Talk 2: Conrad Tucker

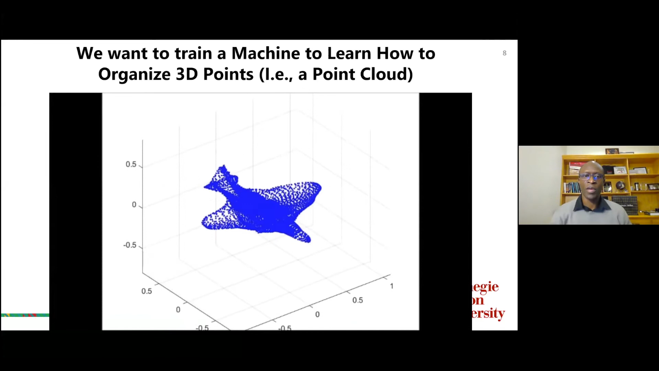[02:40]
something a designer would create. And so hopefully you can see that what's emerging from this training process is an organization of points that form something that looks like an aircraft.